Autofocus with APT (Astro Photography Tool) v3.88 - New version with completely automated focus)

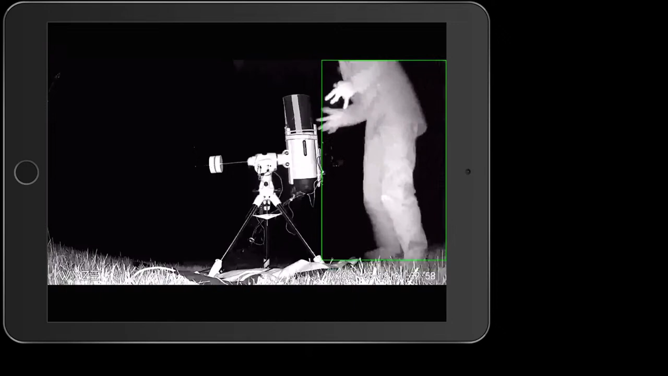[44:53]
I am in pitch black there is no light here I mean this light is the only light there is that's amazing